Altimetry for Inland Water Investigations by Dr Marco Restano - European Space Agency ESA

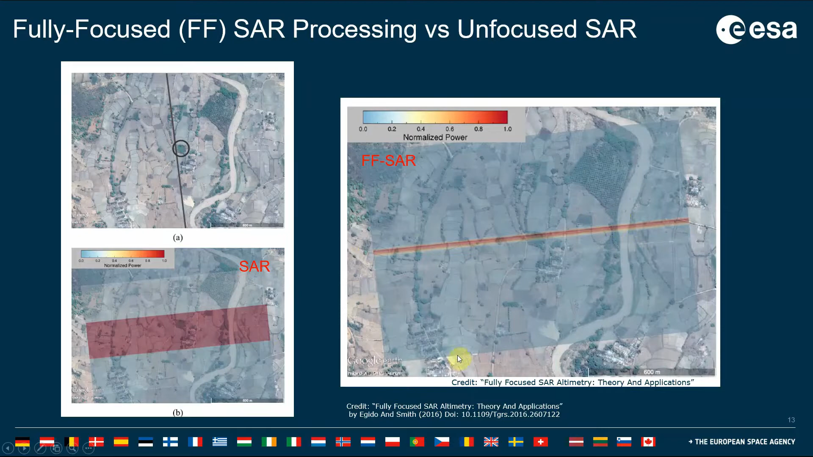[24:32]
but its intensity will be lower because in any case the area has been reduced a lot, and so also the contribution coming from this contaminating source will be reduced. You find more information in this paper. Now, regarding the coastal zone, and